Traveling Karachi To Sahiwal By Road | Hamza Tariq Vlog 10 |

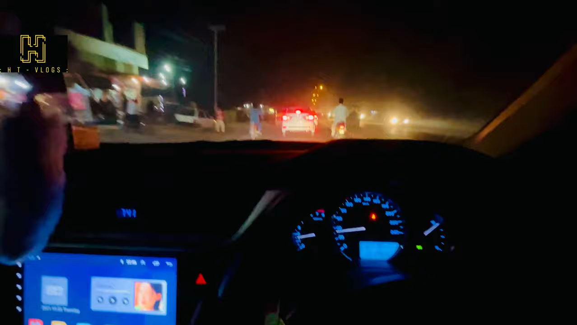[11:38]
अभी टाइम हो रहा है 7:48 और हम लोग साईवाल पहुंच गए हैं।
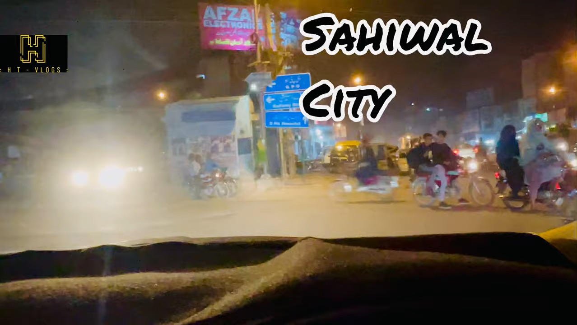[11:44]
अच्छा तकरीबन हमें 12 घंटे हो गए हैं कराची से निकले हुए, तो नॉन स्टॉप ही हम लोग आए, तो 12 घंटे में हम पहुंच गए।